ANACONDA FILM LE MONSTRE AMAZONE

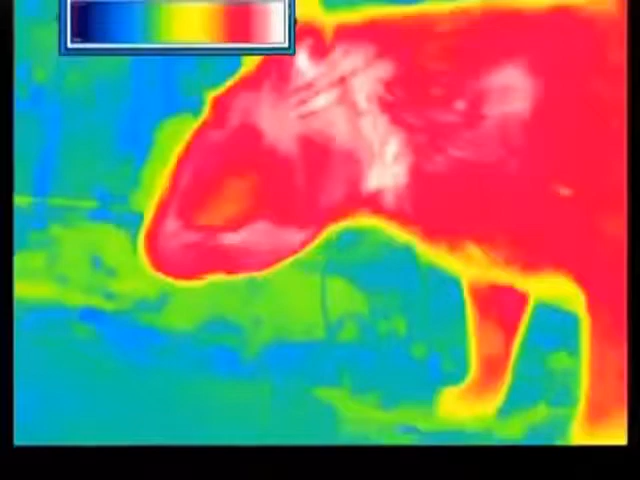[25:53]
Peut-être distingue-t-il le paca comme à travers une caméra infrarouge.